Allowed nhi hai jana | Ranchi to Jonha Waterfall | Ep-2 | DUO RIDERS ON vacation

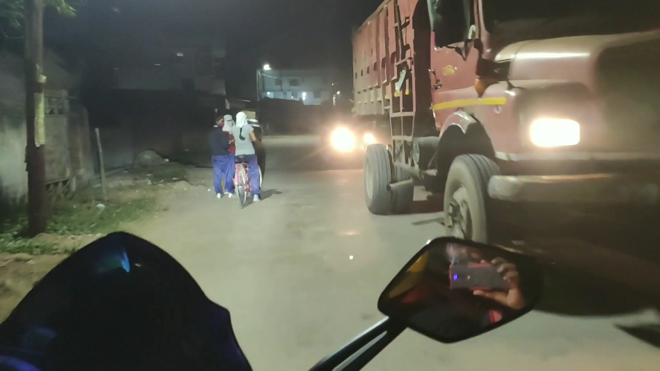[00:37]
सो आज है एपिसोड 2 और एपिसोड 2 का हम लोग का जो प्लान है वो है जोना फॉल। और अभी हम जा रहे हैं दूर और एड्रेस मिलने के लिए।